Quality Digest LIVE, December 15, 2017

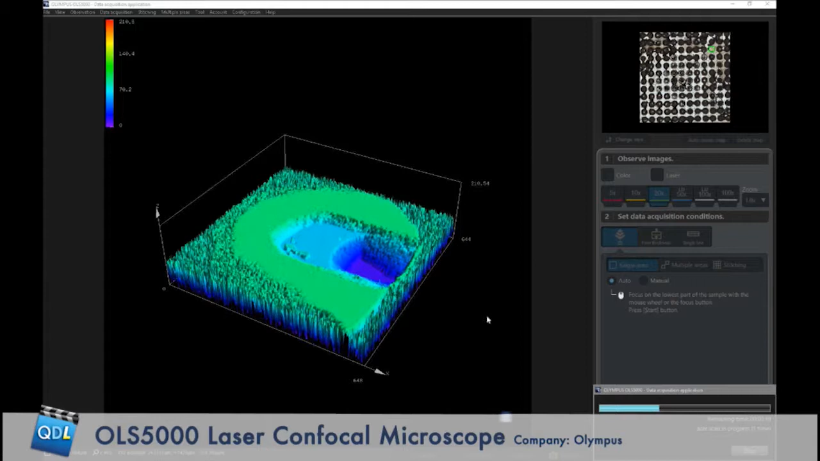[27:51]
Now, what it's doing is scanning through our image, all the different platforms of focus, and building a three-dimensional image that we can actually interact with during the scan here. Zoom in and out. And as it builds this, you can see the sample come together.
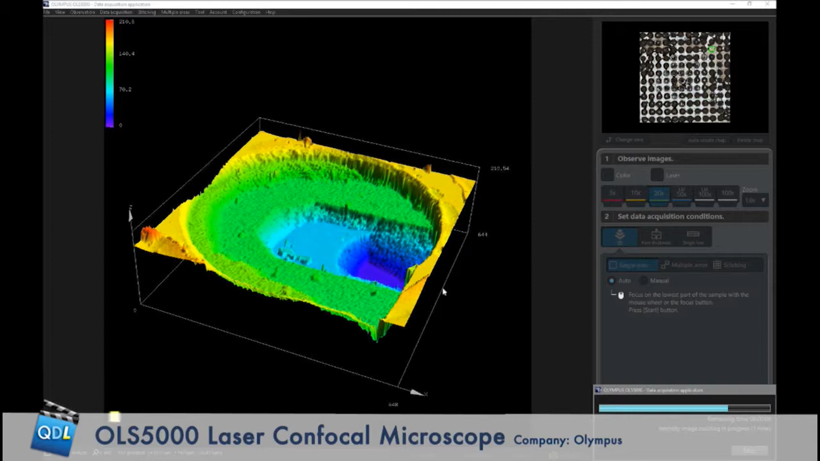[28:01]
After this is done, it'll go back through and use the white light, since I have it selected to capture a color image as well. And it'll build all of our focus points for color.
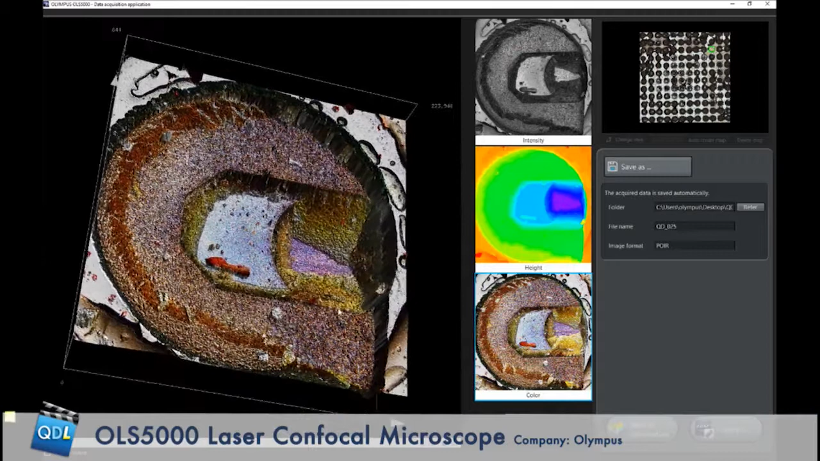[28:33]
So, this is the color scan, or is this the overlay of both? This is the 3D height data that it captured during the scan, and it overlays the color image on top of it. On top of it. Okay. So, you've got both there. Okay. Gotcha. So, this image here is the raw height data, just in a color scheme. Okay.
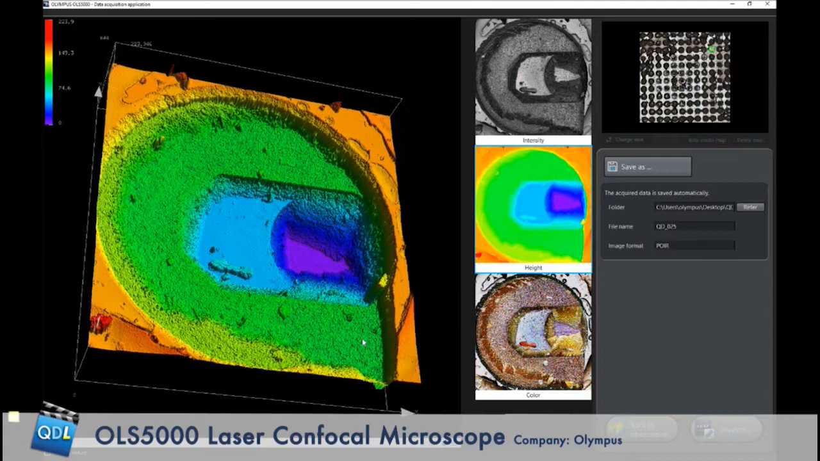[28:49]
And this is the raw height points plotted, and the top image here is what the laser would see back, the gray scale laser intensity image. And the bottom is those combined? And the bottom is just the height data combined with the color image.
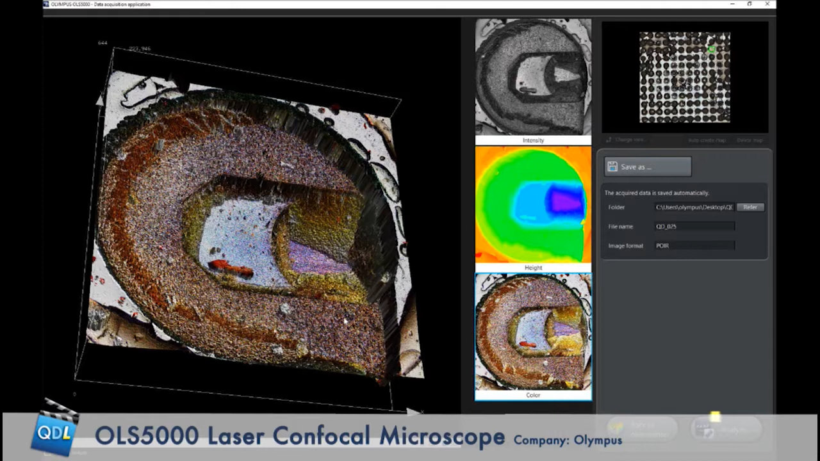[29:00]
With the color. Okay. Okay. Gotcha. Gotcha. So, this is real quick. It auto-saves our images for us, and the user is going to then go analyze the image once they have it set.
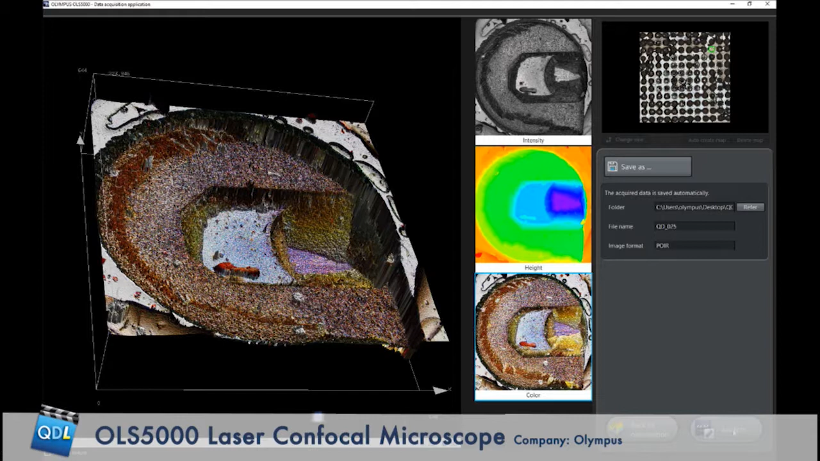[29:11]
When I do that, it will open up a separate software for analysis.
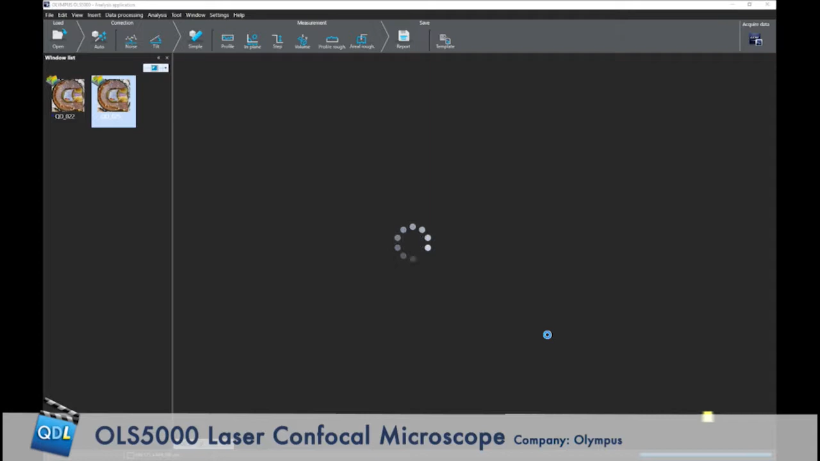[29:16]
Now, that software you could be doing measurements on, and then go back to the acquiring software, the data acquisition software,
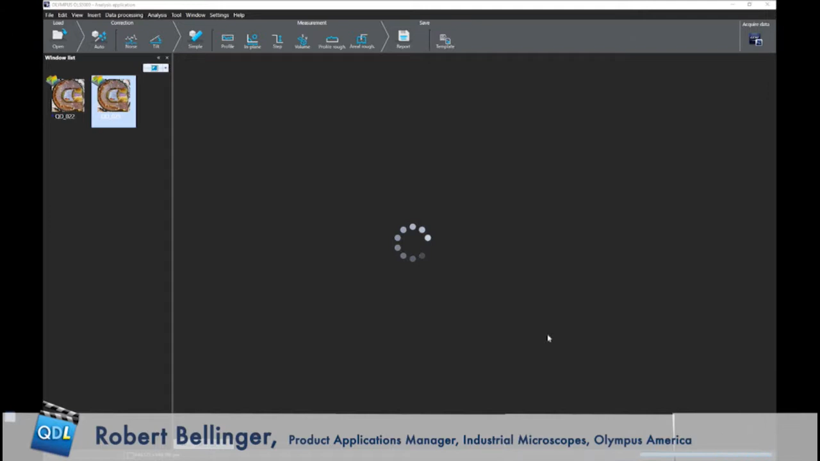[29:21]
and go get another image while you're doing measurements or doing things over here. Okay. So, when it drops our image into here, it shows the 3D image again, and this is our color image.
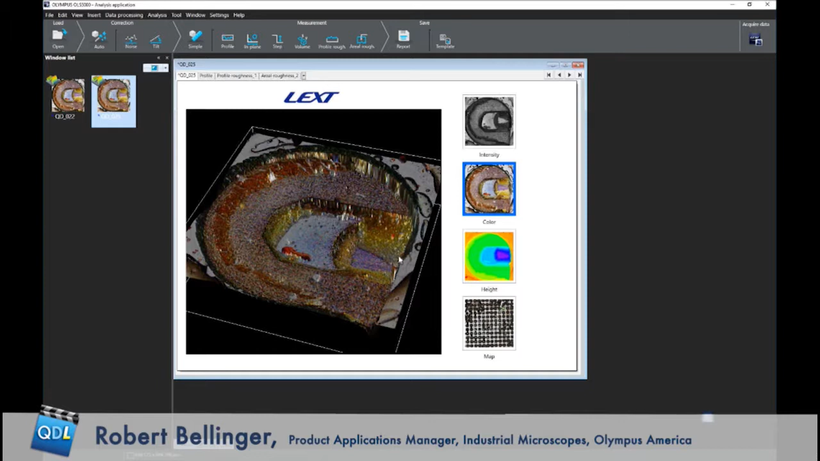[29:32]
We can also see the map image. But what this whole layout is is a template that can be customized, and this is where some of the measurement repeatability comes in between users.